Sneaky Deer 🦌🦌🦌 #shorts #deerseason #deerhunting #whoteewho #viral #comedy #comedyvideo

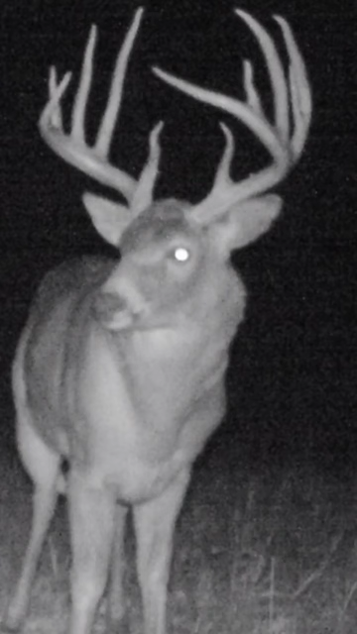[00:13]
And here's what my trail camera pictures look like after deer season opens.